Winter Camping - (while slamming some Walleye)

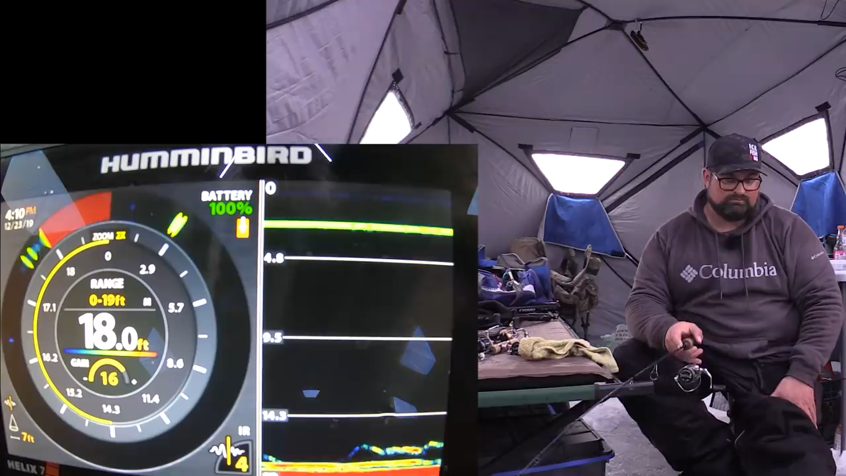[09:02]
On screen: depth 18.0 ft
Oh, that fish up at me and I'm not going to lie to you guys. I didn't even know it was on there for a second.
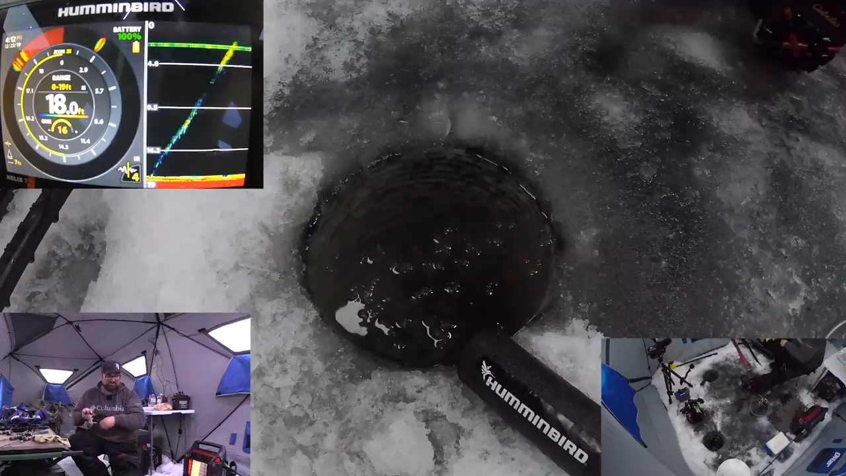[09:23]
That one chomped it pretty hard. Look at the marks down there right now. Insane. Insane. Getting a little bit better, but nothing.
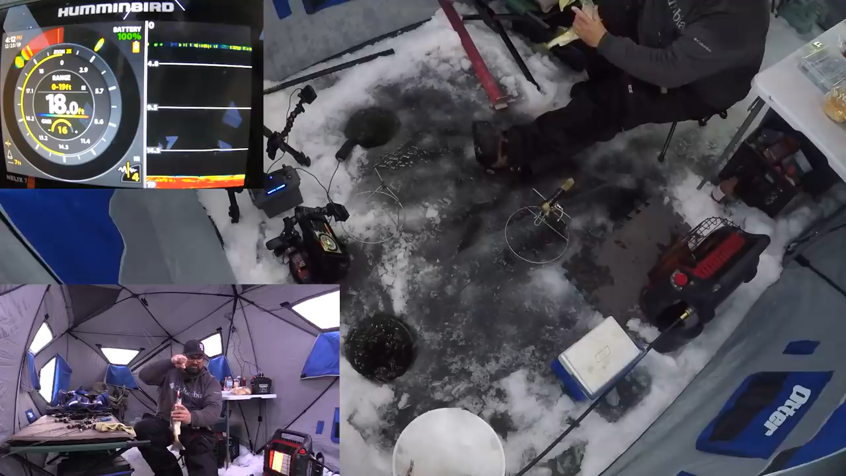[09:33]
On screen: depth 18.0 ft
Okay. These fish are angry. Oh, this one is grumpy. Fish number six is, or sorry, seven is a grumpy one. Oh, back down.